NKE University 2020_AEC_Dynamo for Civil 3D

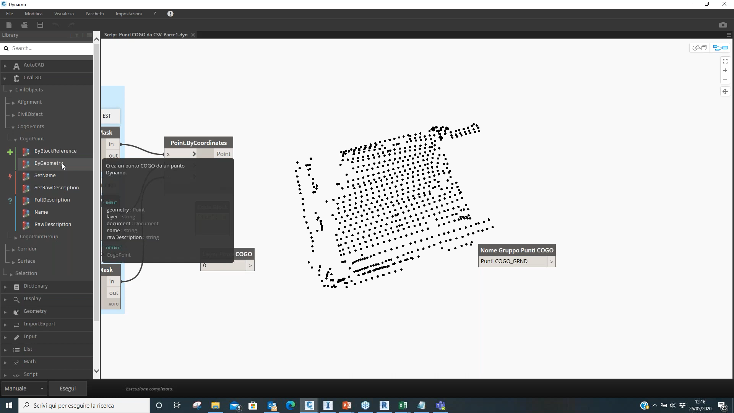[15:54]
a questo punto vedete crea un punto Kogo da un punto Dynamo a questo punto i punti rappresenta la geometria i layer dei punti Kogo gli dico layer